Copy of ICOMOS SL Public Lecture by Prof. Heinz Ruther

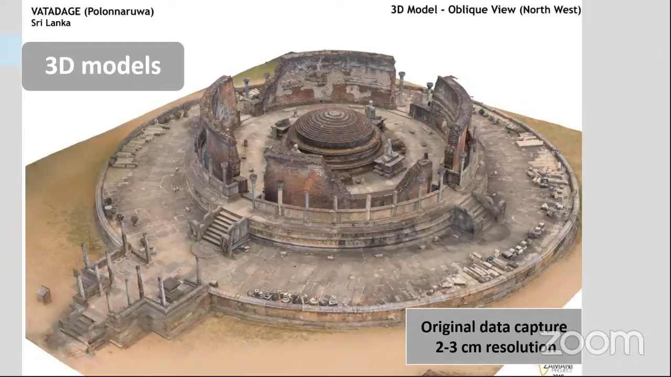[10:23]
These models are comprised of millions of points, sometimes billions of points, and the points on the surface of the model are two to three centimeters apart. That's the resolution which we typically use. This is the Vata Daga in Polnarua. By the way, please bear with me if I don't pronounce the Sri Lanka names correctly. This is another model, not in Sri Lanka, but it's in Africa, in Gondar. Again, the resolution is two to three centimeters. The accuracy is also in the centimeter order. So you can, on these models, you can actually measure the centimeter accuracy. You can measure wall thickness, window size, door size, whatever is needed, and you can go into the model, you can walk through it,
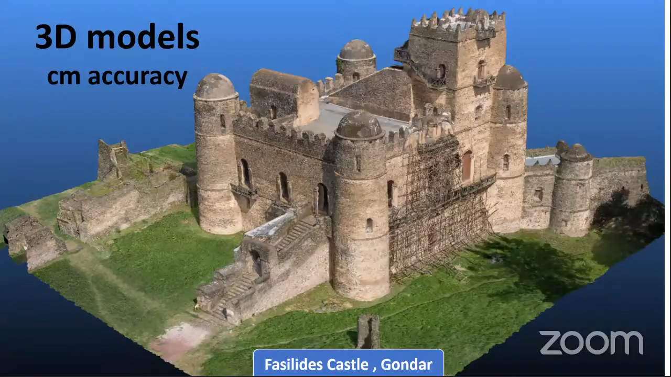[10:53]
and I think these models are some of the better ones which are generated. And we also create elevations.
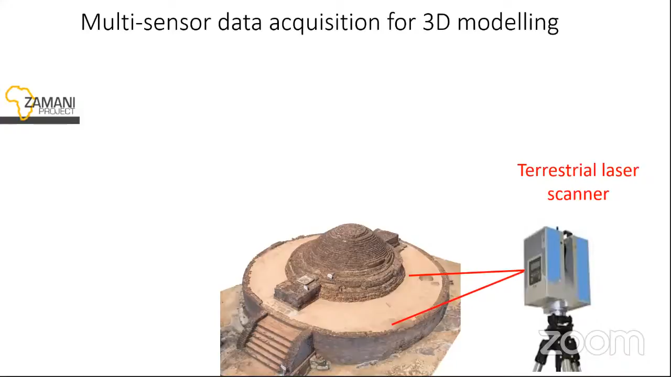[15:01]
They're very expensive. This one belongs to university, but we have access to it. And we use terrestrial cameras, high resolution cameras.
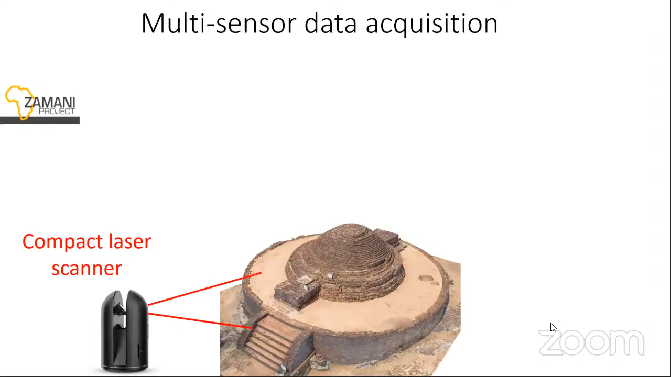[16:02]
These are about 20 centimeters high, and they can be placed into looks and niches and in areas where you cannot set up a large laser scanner. And we use GPS to locate the building very accurately on the Earth's surface.
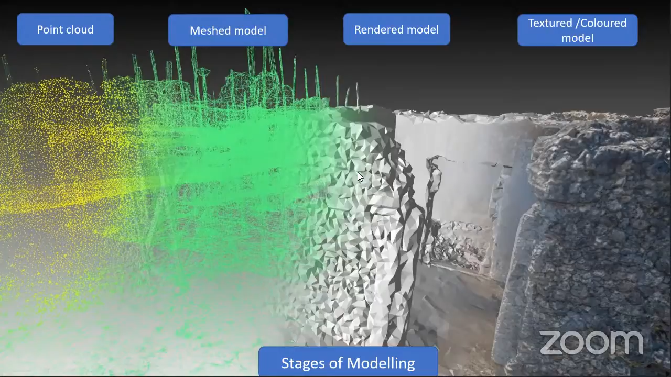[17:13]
And finally, we create a textured or cut up model, which means we are draping photographs over the mesh. So we've got point cloud, mesh model, render model, and texture model. To give you an idea of the volume of data, this is in Mediriguria. Mediriguria. What you're seeing there, the white points are positions where photos were taken either with the drone or from the ground. The yellow ones, which you might just recognize here, those are laser scan positions.
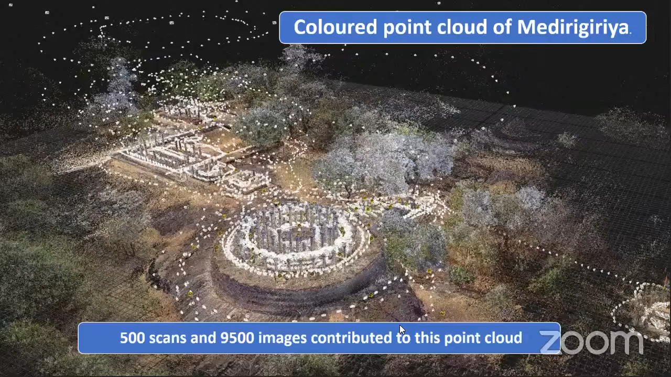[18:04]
You need very sophisticated software, very expensive software for it. By the way, I didn't mention it's a laser scanner cost nearly 80,000 dollars. So they're expensive instruments, and the software is also expensive. So it's not something which one can easily do. And then in the next process, we clean our data. This is a model which we created. But on there, as you see, there are items which should not be there.
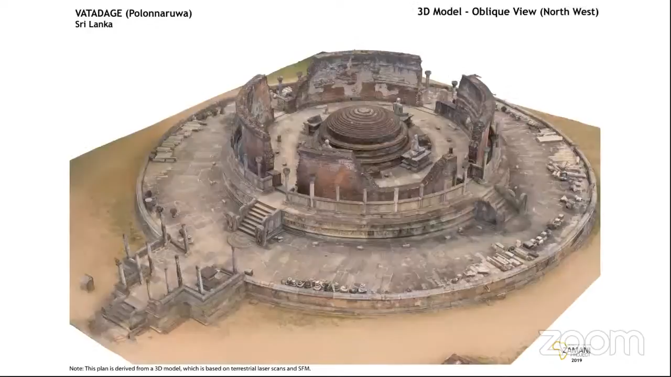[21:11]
We were very happy with results. We actually got quite good results for your models.
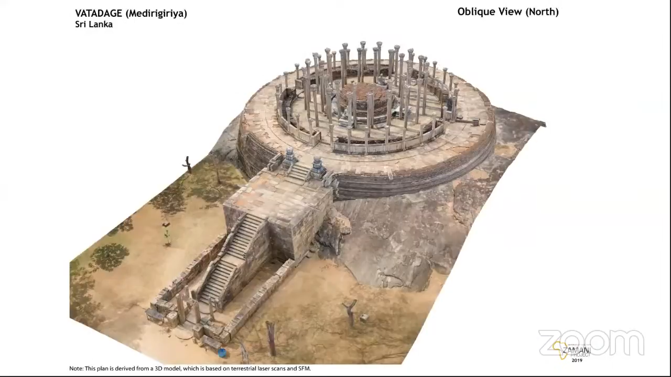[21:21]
And this was one of my favorites. But they're all beautiful, really beautiful.
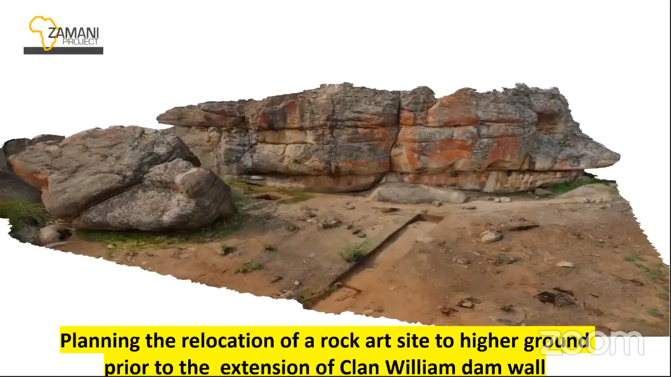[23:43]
And the rock art, which is at the edge of the dam, was flooded. Before they increased the dam wall, we were asked to come and record the site. What is happening now, they will, or they have already cut the rock art out. They are creating a model based on our 3D model of the, of the whole rock information that's done in plastic or some material.
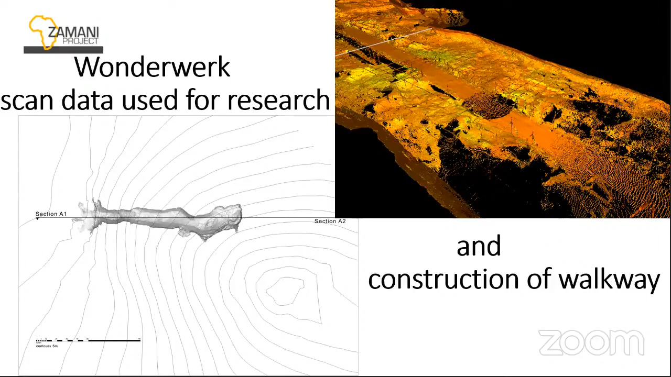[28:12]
There's a walkway because they were worried about the archaeology being affected or destroyed by visitors. So they have a walkway, a wooden walkway. And that was designed on the basis of our data. Now I come to the collapse of the House of Wonders,
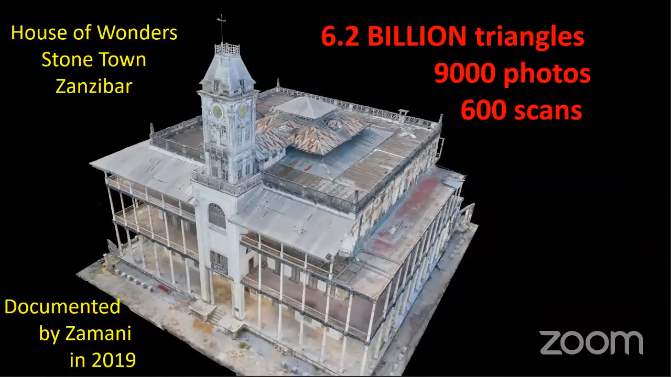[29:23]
Here it is. So that is the original shape using our technology. And this is 6.2 billion triangles created for 9,000 photos and 600 scans, which make up this building inside and outside. And what is frustrating for us is that we can only show what you're seeing there is only 10 million triangles of the 6.2 billion.
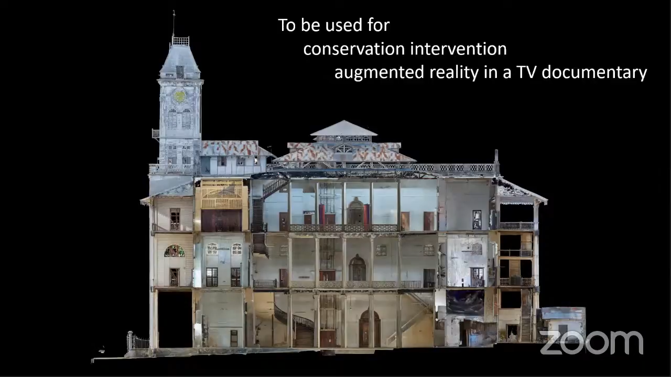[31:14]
They're using our model to put in their artificial creatures, like the Sultan appears there, and the court is there. And so they're using the model to create this. And it really looks very, it looks real. If you see it, it looks real. So this is our latest model, the one we created, we only finished it last week. In fact, the texture version is only finished today. I didn't have a chance to include this in the presentation. So this is just the grayscale value. And this will be used now to establish what happened on the building, in the building,
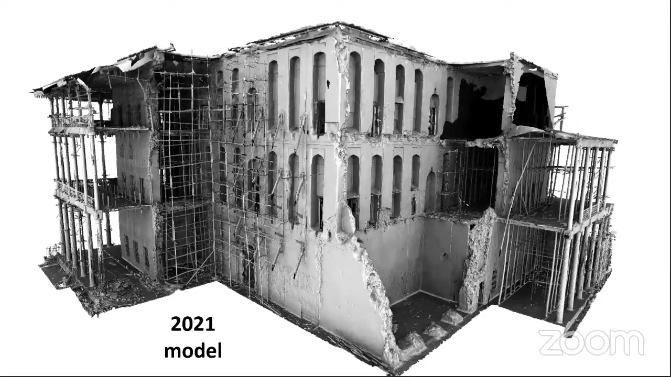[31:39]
and maybe even find the reason for the collapse.
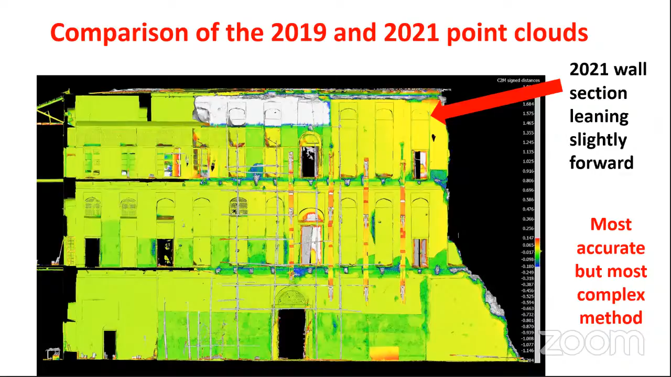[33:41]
This is obviously very relevant, because one has to secure this wall to make sure that it doesn't further collapse. The rehabilitation is being discussed at the moment, and there will be measures taken to rehabilitate the building and reconstruct something. What I also did, I looked at, on the right hand side, you see the pillars. And these pillars, I again used the sections, which I showed you before, and it was a very trivial exercise. If the top section, so two sections for each pillar, the pillars are about seven meters high. And if the two coincide, then the pillar is not leaning.
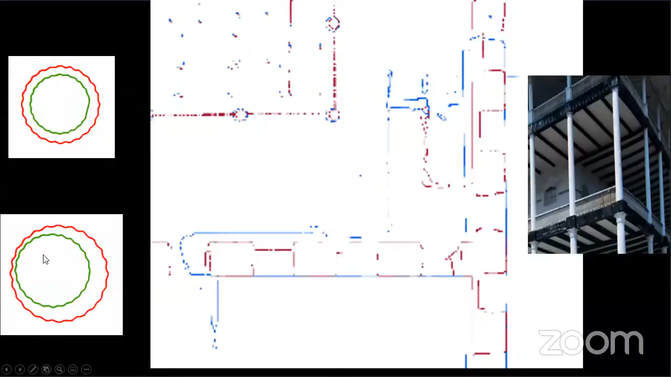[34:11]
If they're not coincide, then they are obviously the pillars leaning. And this was the result of this analysis. These are the pillars leaning in different direction.
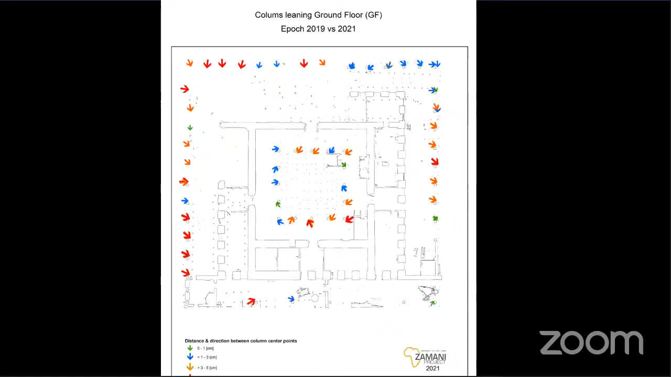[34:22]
And the structure engineers will now analyze this further and see what they can derive from that. What we also did, we just superimposed the two sections through the buildings to the 2019 model and the 2021 model. We superimposed those, and we compared them just visually. And you can see there how accurate the laser scans are.
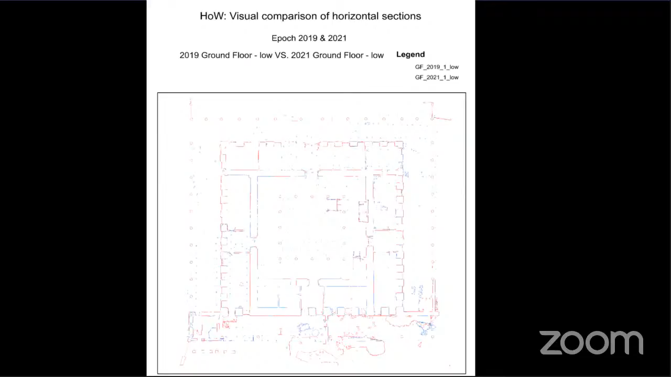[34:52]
Where the building hasn't changed, there is a full agreement between the red and the blue lines, where these are the two different periods.